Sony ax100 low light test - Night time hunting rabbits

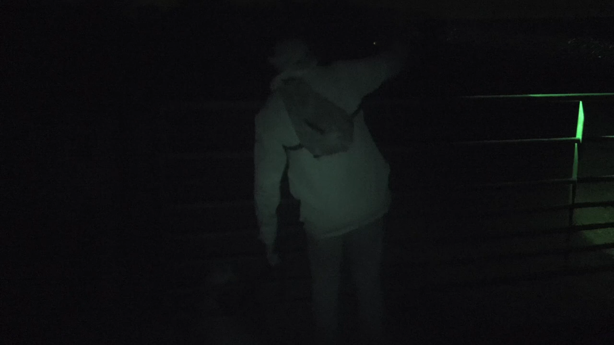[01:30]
The other reason I wanted to get this camera is because it has night shot, which means it films in infrared.